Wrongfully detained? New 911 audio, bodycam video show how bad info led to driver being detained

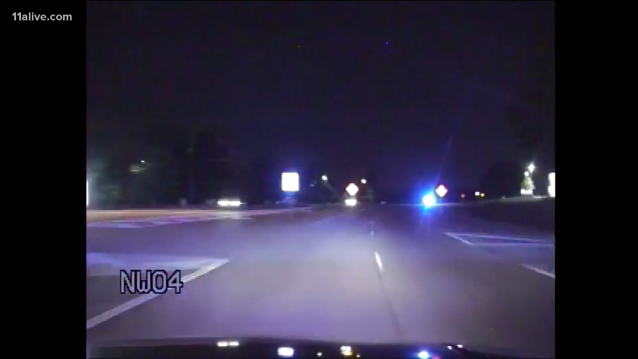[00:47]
Late Wednesday night, Duluth police on the way to try to catch possible car thieves in the act.